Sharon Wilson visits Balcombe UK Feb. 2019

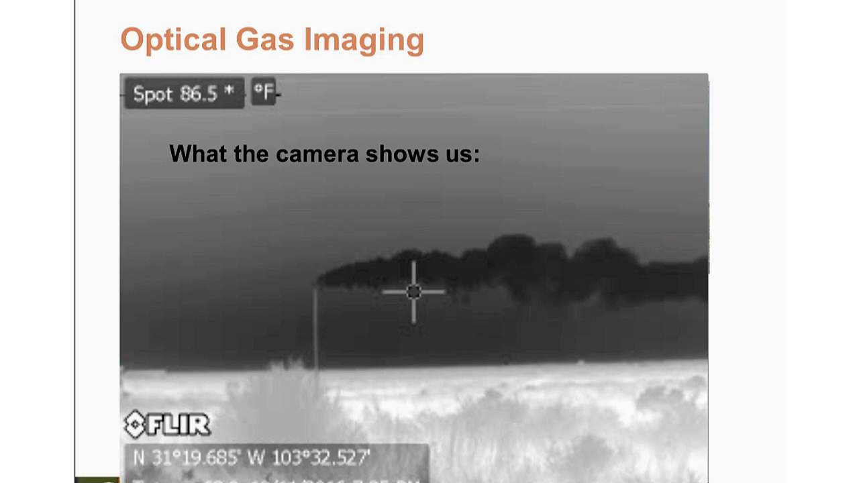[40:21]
On screen: spot 86.5°F
This is what the camera shows us. The flare pipe is not lit. You can't see whether it's lit or not with the naked eye. And those are hydrocarbons, nothing.
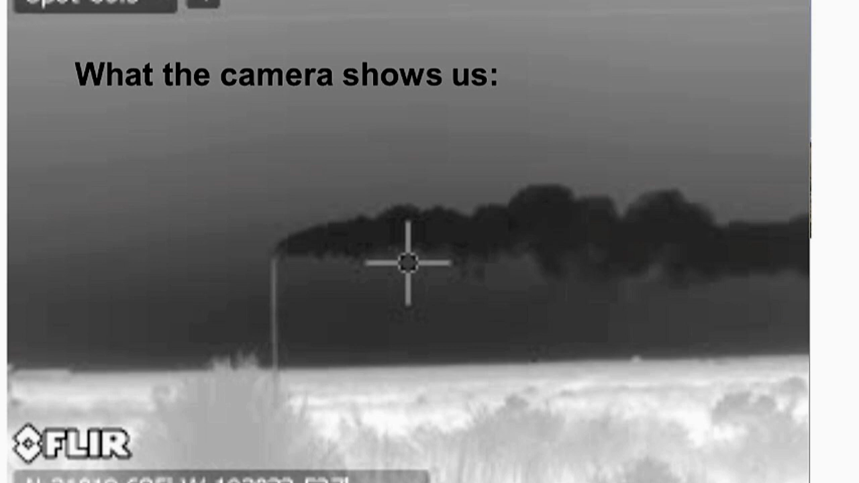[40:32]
Volatile organic compounds coming out. So in case you don't know about this site, this is the solution.